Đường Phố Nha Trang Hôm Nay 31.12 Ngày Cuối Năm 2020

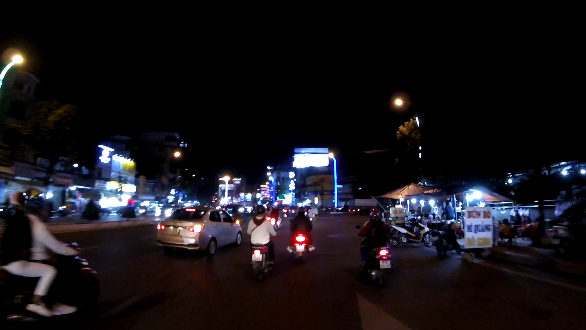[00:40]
Năm 2020 vừa qua thì cả thế giới đã ảnh hưởng dịch Covid và mình rất là buồn rồi. Hy vọng một năm mới 2021 sẽ tốt đẹp hơn cho cả thế giới cả nhà. Ở đây là những hình ảnh của đường phố Nha Trang vào đêm ngày 31 tháng 12 năm 2020.
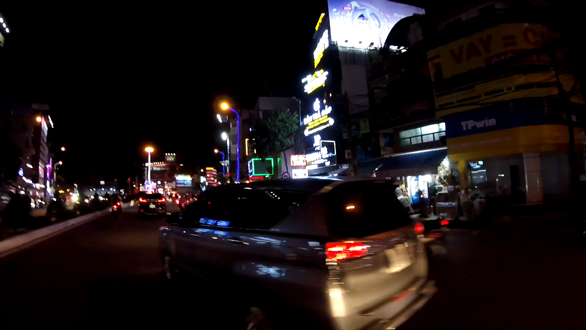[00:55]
Bây giờ này thì khoảng 8 giờ tối rồi cả nhà. Đây là đoạn Mão Vòng. Đi thẳng đây là mình sẽ xuống đường Thái Nguyên, đại lộ Gia Long xưa. Giờ này Lan Chivo xin review cái cảnh đường phố vào đêm ngày 31 cho cả nhà xem. Mình thấy được cái không khí nó cũng có chút sôi động. Tuy nó không sôi động như những năm trước, năm ngoái,
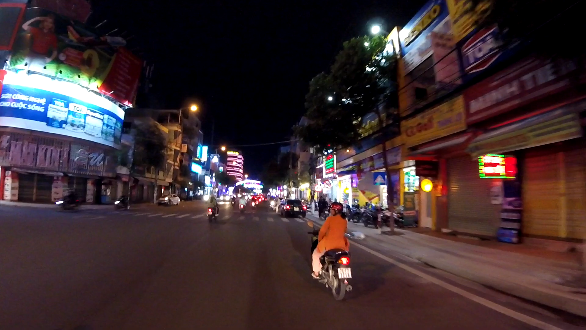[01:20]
nhưng mà năm nay vậy là tình hình cũng sôi động rồi. Thì hiện tại là ở quảng trường là đang có chương trình gọi là countdown, đếm ngược thời gian để chào đón thời khắc năm mới 2021 của chương trình Beer Heineken tổ chức các cả nhà. Có gì Lan Chivo sẽ review ở đoạn đường rồi chút nữa có chương trình tổ chức ở dưới quảng trường Lan Chivo sẽ review tiếp cho cả nhà xem nha.
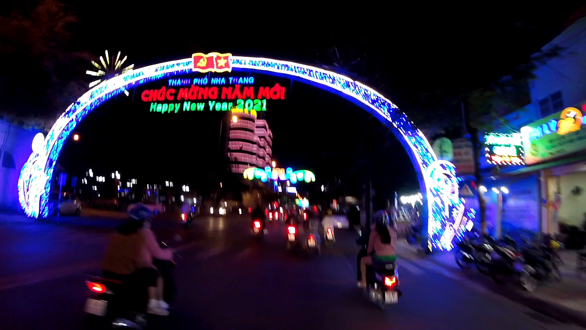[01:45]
Đoạn này gần ga Nha Trang.
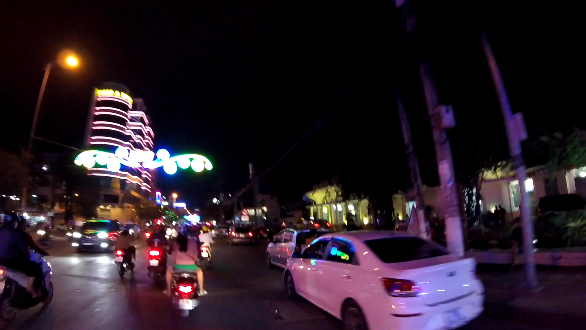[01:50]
Nha Trang về đêm rất là đẹp, kiến trúc của Pháp.
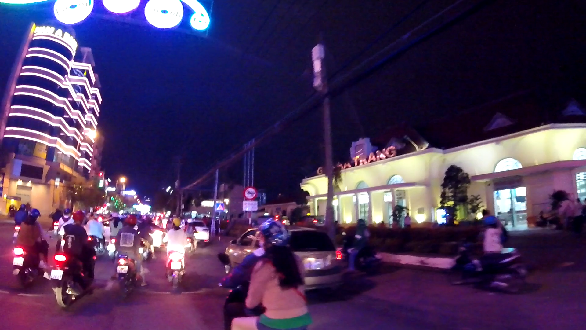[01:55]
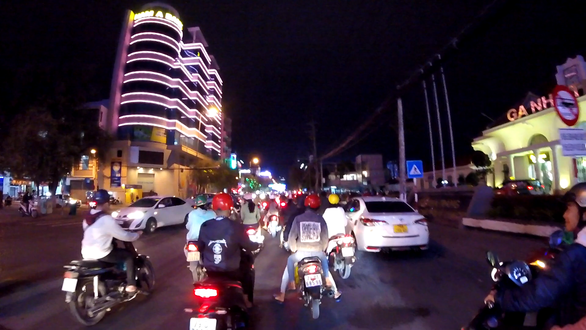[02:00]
Đường phố thì có vẻ đông đúc hơn. Hôm nay người dân họ đi chơi để mà chào đón năm mới, cũng như xuống quảng trường để tham dự chương trình countdown cùng với Beer Heineken. Bạn trẻ đồ là mấy ngày này là cũng đi rất nhiều. Và không khí có vẻ nó không có đông đúc như hồi bữa Noel.
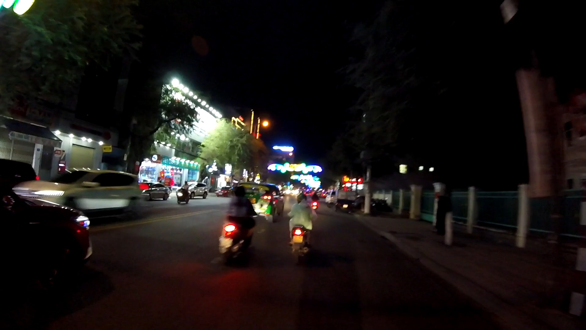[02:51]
Thời tiết không có được đẹp cho lắm. Trời đang mưa phùn cả nhà ơi.
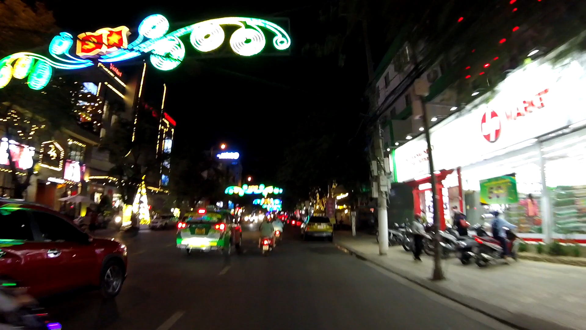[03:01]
Giờ này mà ra biển chắc là gió lạnh lắm luôn á, gió kinh khủng luôn. Đi trên đường mà gió như này thì ra biển chắc gió nhiều, nhưng mà chắc cũng không thể nào làm cho không khí của đêm giao thừa nó trùng xuống được. Mọi hoạt động đã chuẩn bị sẵn hết rồi, đi Heineken là cũng đã lên chương trình hai ngày nay rồi.
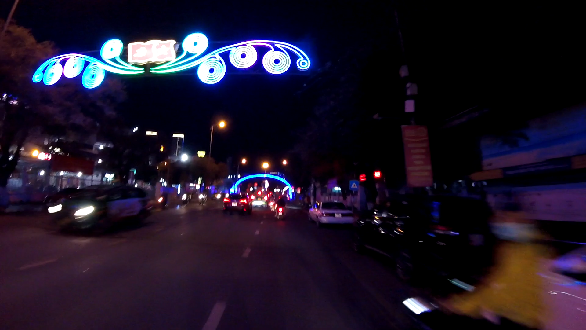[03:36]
Gió như này thôi cũng được rồi, mưa nhỏ nhỏ thì cũng được, mưa lớn.
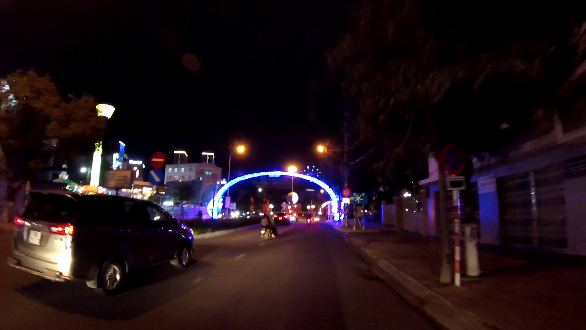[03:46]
Đoạn đây là gần quận Hoàng Xây ngã 6 này cả nhà, gần nhà thờ đá, nhà thờ núi đây.